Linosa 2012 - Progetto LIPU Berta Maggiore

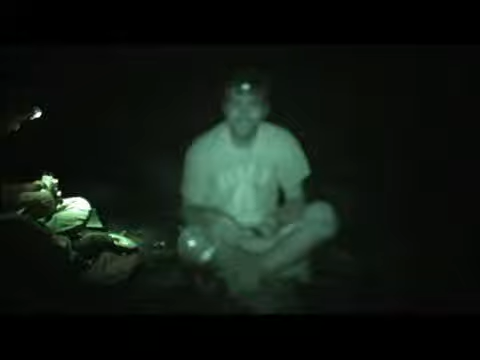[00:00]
Questa sera andremo a mettere un dispositivo GPS sull'adulto di Berta Maggiore.
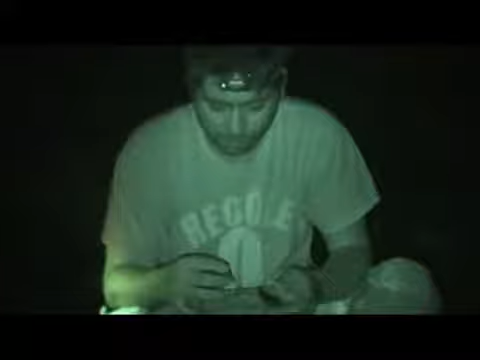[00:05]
Questo dispositivo serve ad andare a
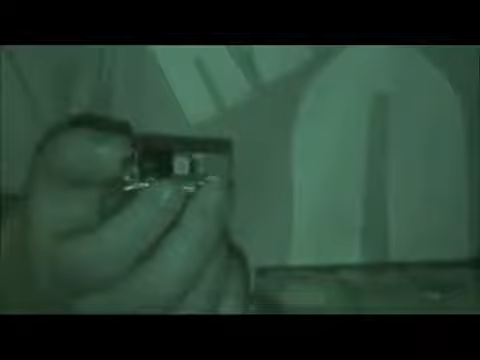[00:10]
vedere dove questi animali vanno a mangiare e questo è fondamentale per capire quali sono le zone di mare da proteggere.
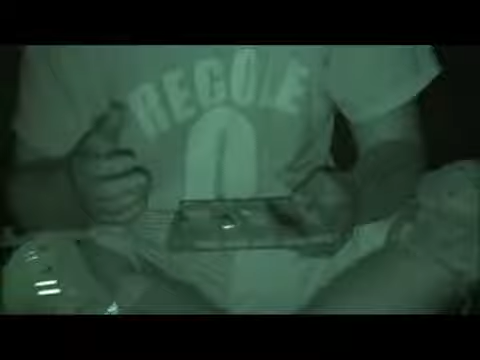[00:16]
Questo dispositivo viene messo in una guaina protettiva impermeabile e adesso l'andremo a mettere sull'individuo cogliato.
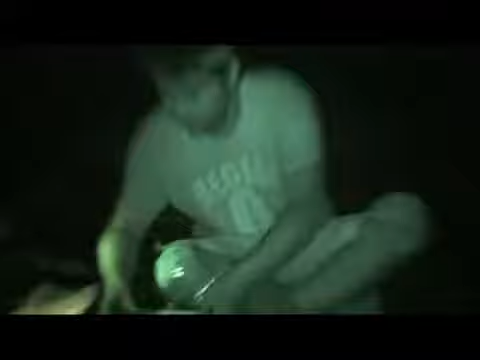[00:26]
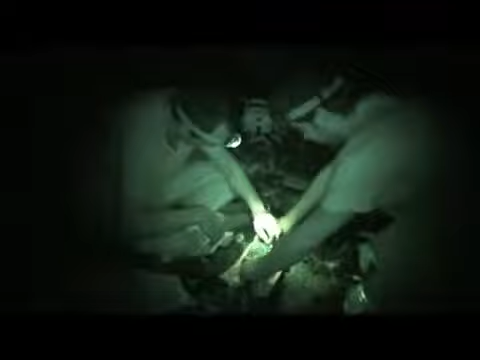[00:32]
Il GPS che andiamo a mettere è molto leggero, infatti è pari all'incirca al 3% del peso dell'animale. Diciamo paragonabile a se noi portassimo un piccolo zaino e questo non gli dà più fastidio per le sue normali attività.
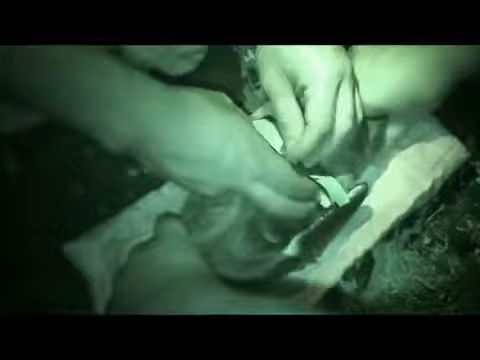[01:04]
Il dispositivo viene fissato con del nastro apposito.
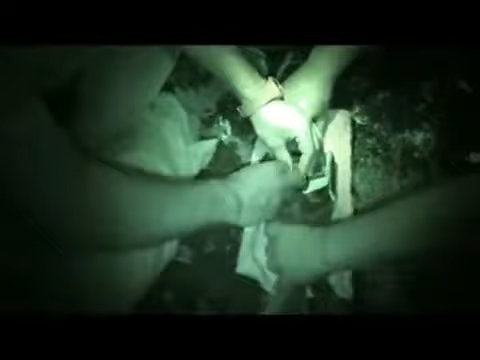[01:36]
La manipolazione dell'animale dura solamente pochi minuti,
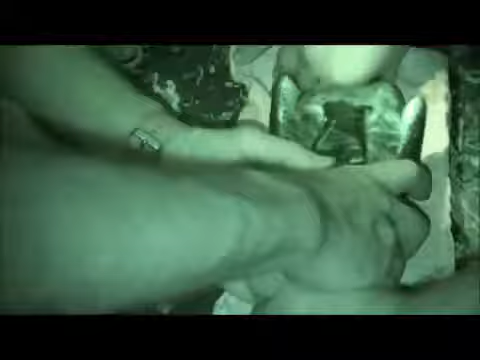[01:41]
il tempo necessario per fissare il GPS.
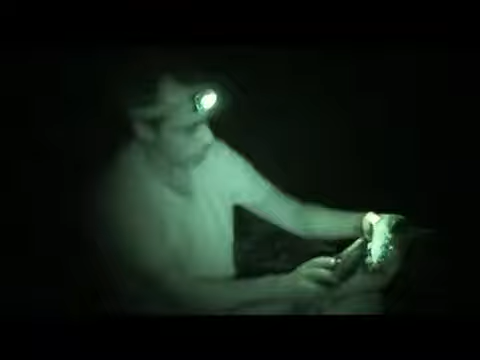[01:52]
Vediamo che occupa solamente una piccola area dell'animale.
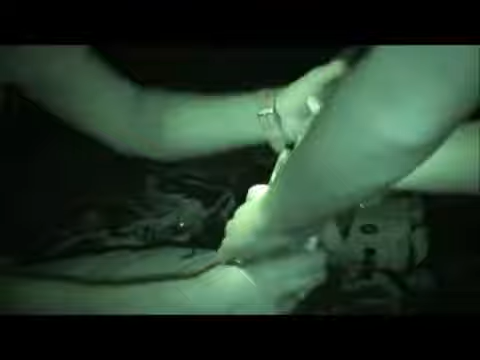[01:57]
Ora l'andiamo a liberare. Adesso l'andiamo a liberare.
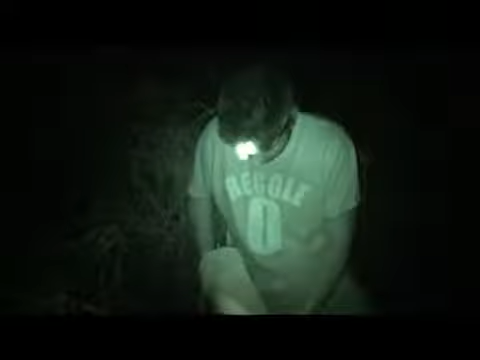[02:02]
Dopo aver messo il GPS liberiamo la Bertha nel suo nido dove è stata presa.